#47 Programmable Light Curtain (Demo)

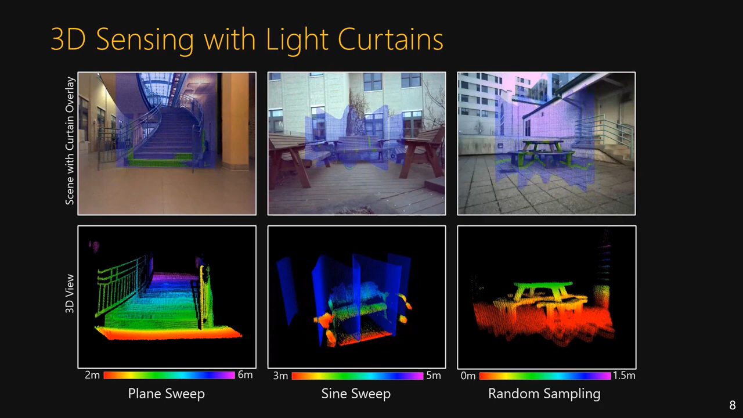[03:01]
By changing the curtain in each frame, we can program the light curtain to sample different areas of the scene and produce 3D models. With the high speed and agility of our prototype, we are capable of adaptively imaging and discovering a scene using light curtains.
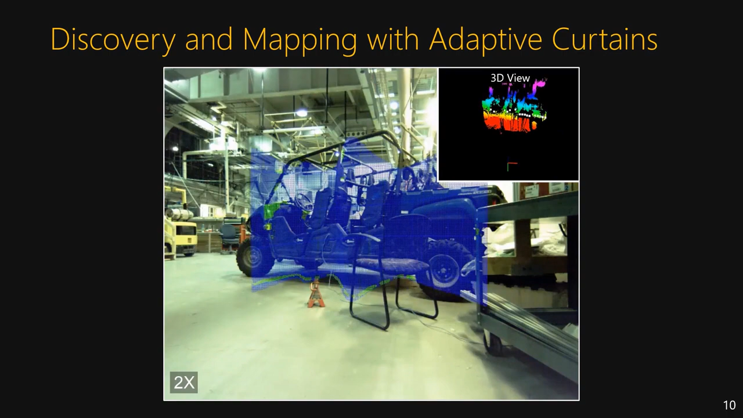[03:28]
Here we use adaptive curtains to map a high bay environment from a robot.
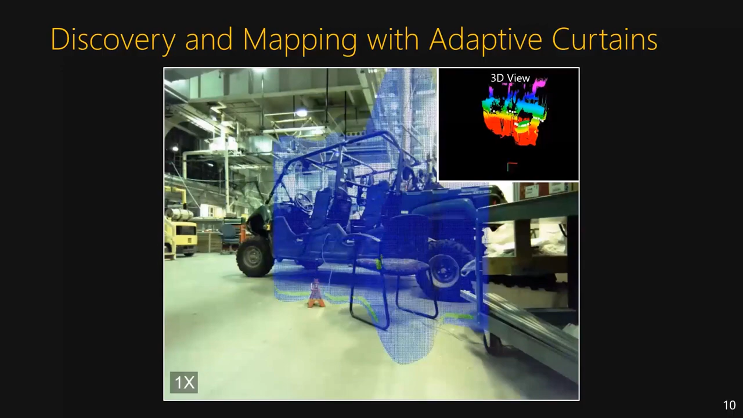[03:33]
As the robot navigates the environment, the curtains change to follow the contour of the scene out to a maximum distance of 5 meters.
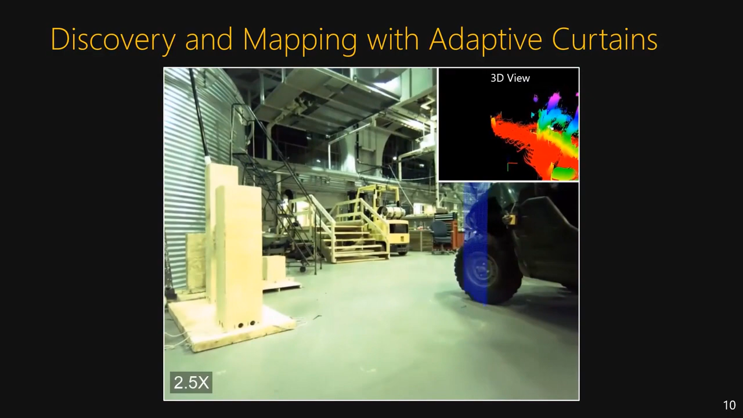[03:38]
When no objects are immediately present, the device searches the environment with random curtains until objects are found.
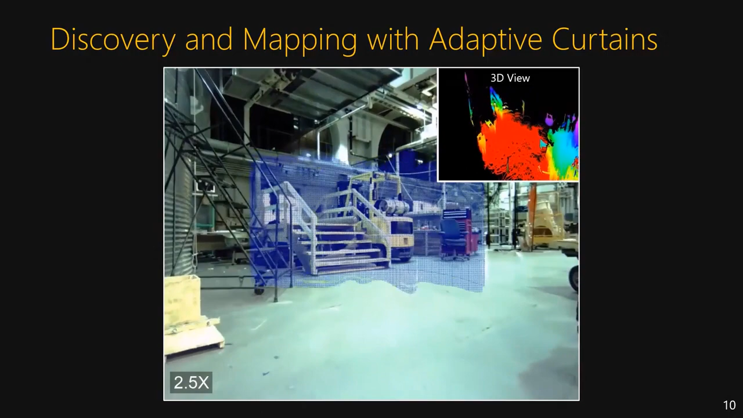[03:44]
Notice that as it moves through the environment, the curtains tightly form around the front surfaces of objects. Onboard localization is used to create a map of the environment using the detected points.
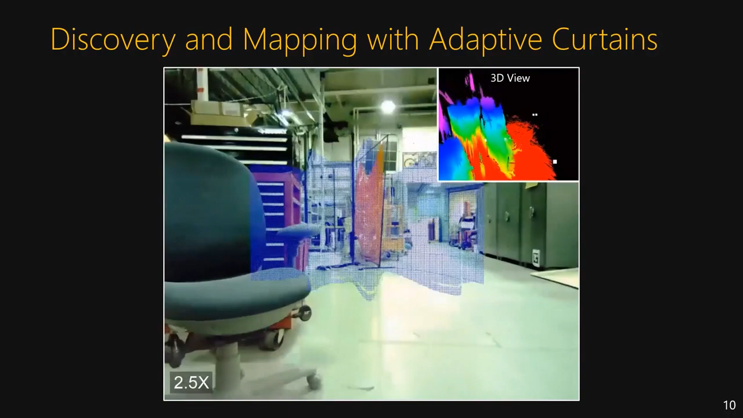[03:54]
Light curtains are also effective in smoke.
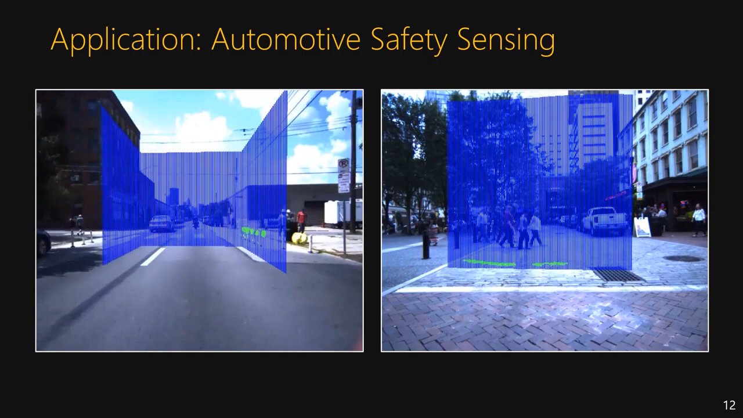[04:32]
In this application, light curtains can be designed to form a virtual bumper around vehicles and provide high-resolution 3D detection of near vehicle objects that LiDAR and camera systems struggle to capture effectively.